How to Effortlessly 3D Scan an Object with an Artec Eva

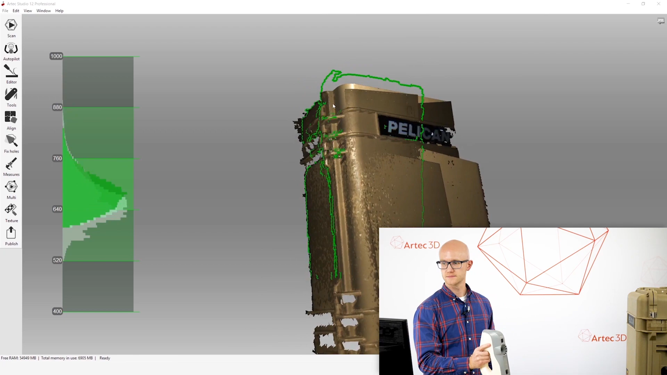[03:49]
So what we want to do here is keep our wrist loose so
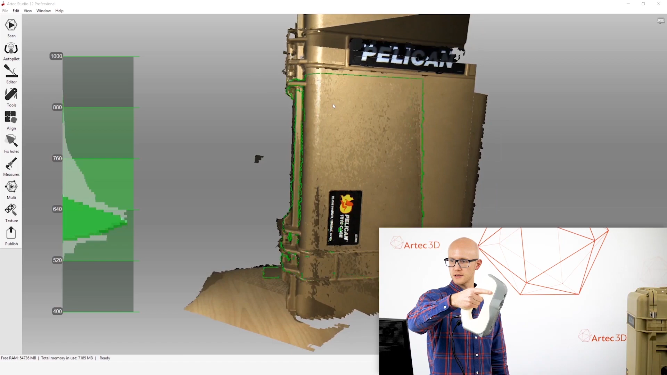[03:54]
we can move it around and scan from different angles as we are scanning.
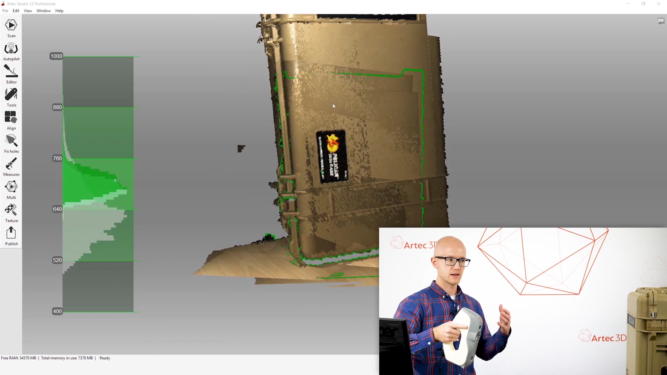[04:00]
A lot of people have a tendency, when they first pick up something like the EVA and have to walk around an object,
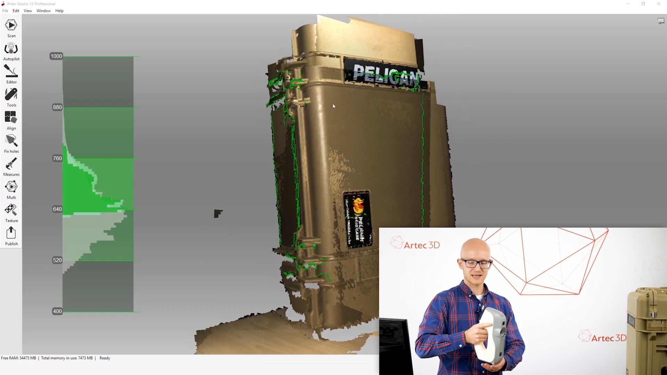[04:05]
they'll lock their arm next to their side, they'll lock their wrist and try to move like this.
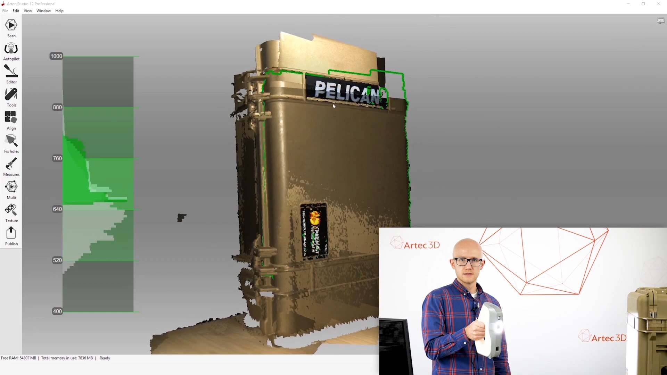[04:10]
And this is a lot more difficult to get the proper data
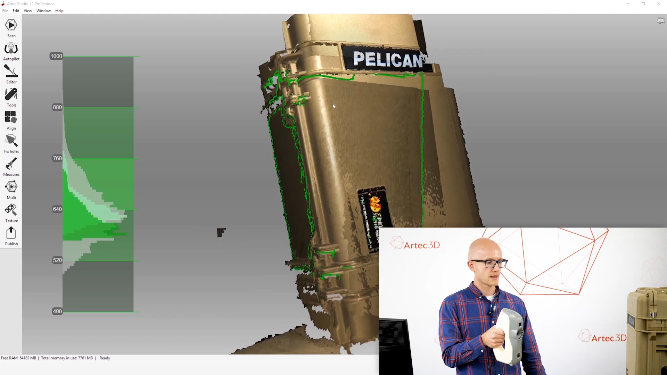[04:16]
because it doesn't give you a lot of flexibility there and you'll lose tracking a lot more.
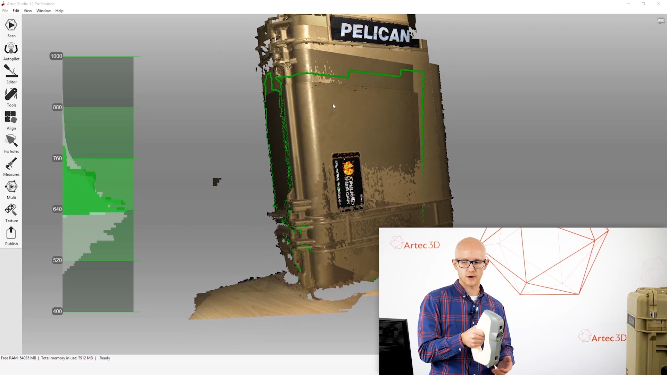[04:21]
So keep your wrist loose while you are scanning.
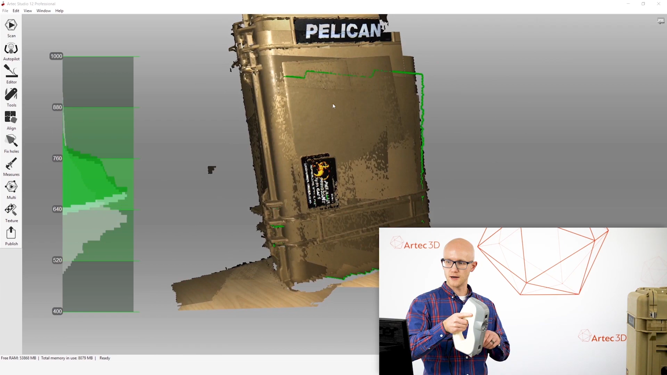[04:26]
Also, the next tip is, when I'm scanning, I want to make sure that I keep the object in the center of my field of view.
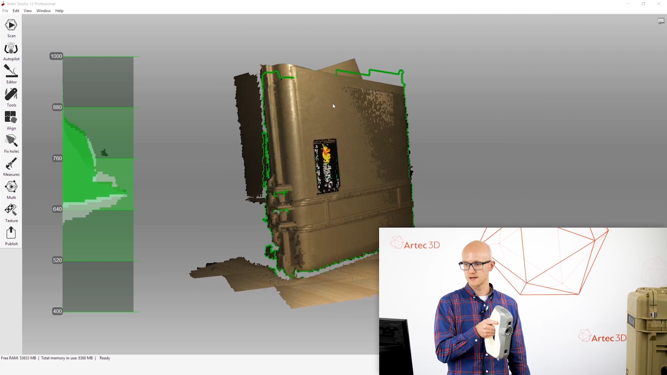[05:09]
as far as tracking and geometry pickup goes.
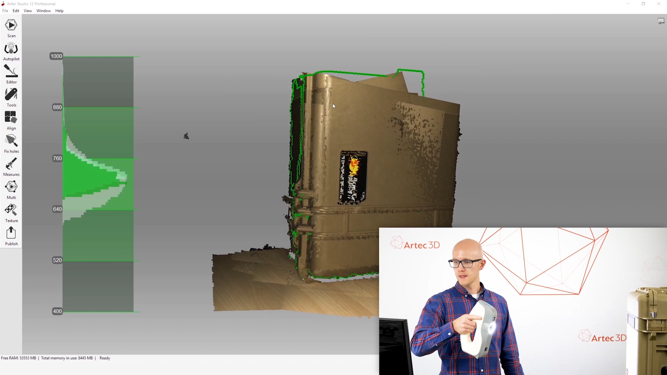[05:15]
Also, when I'm scanning, I don't want to be just jerking around like this, with really jerky motion,
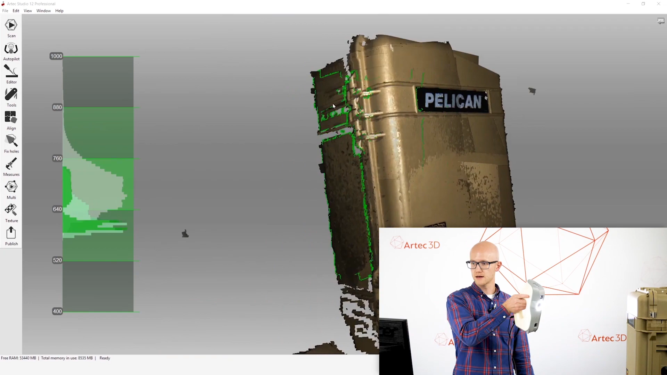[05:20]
stuttering, that sort of thing, you know, moving around, shaking it.
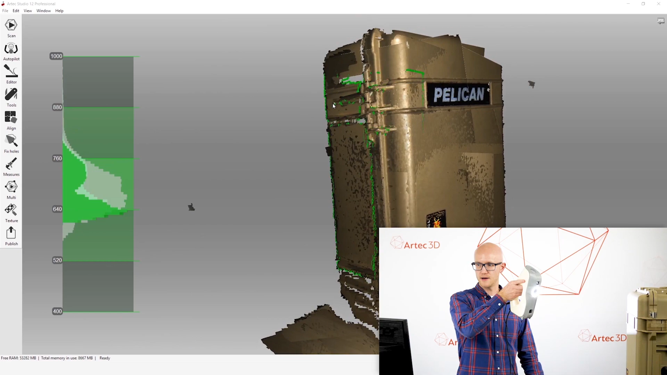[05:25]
This is keeping tracking pretty well because the object's got a lot of geometry on it.
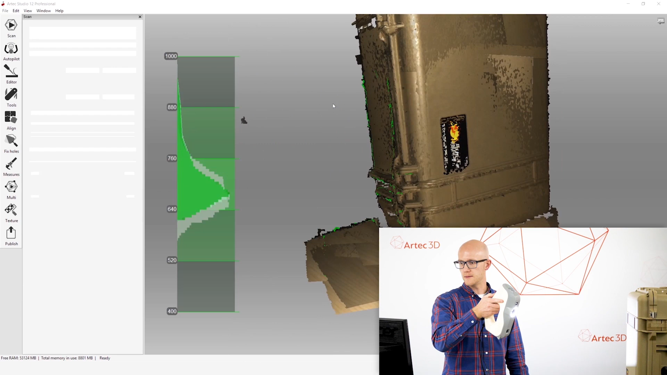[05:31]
But that's not the best technique in general. So when you're scanning, I'm going to start scanning right now.
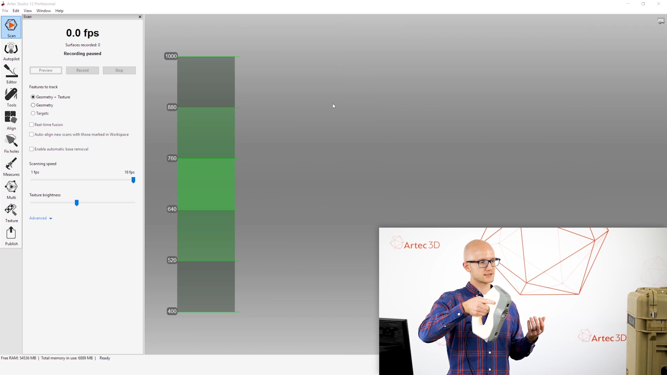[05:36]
And as I'm scanning, as I'm moving around,
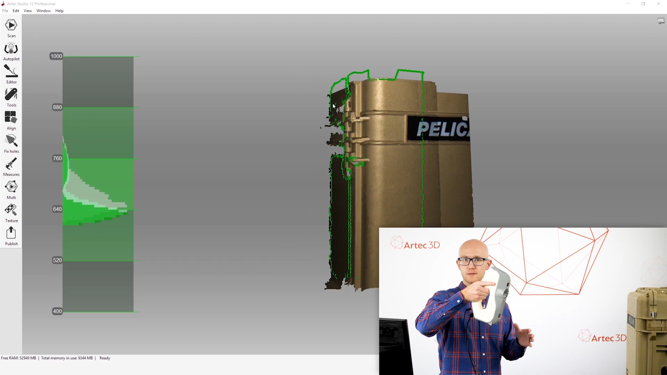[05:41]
I'm moving around deliberately with smooth motions, trying to keep the object in the field of view.
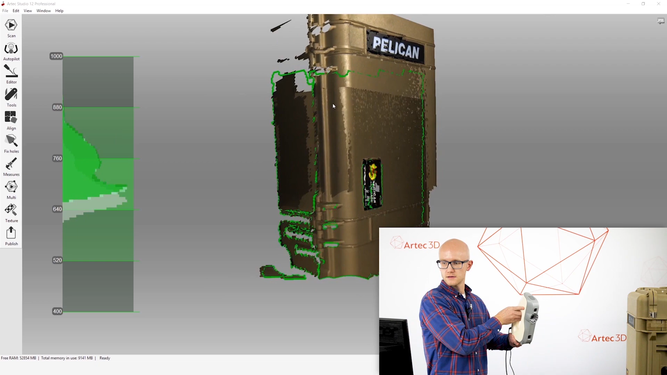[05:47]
So just like that, all right,
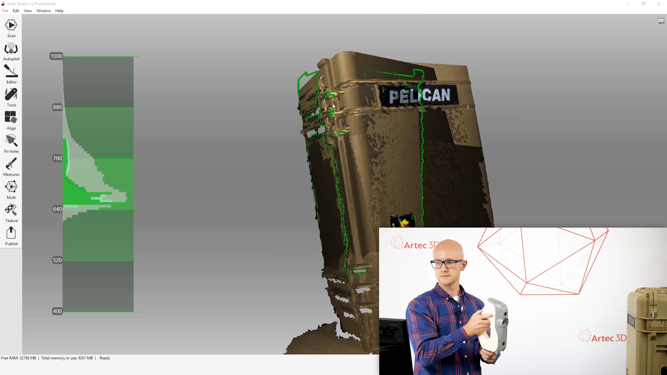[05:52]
also, and I got a bunch of scans piling up here, we can just ignore that.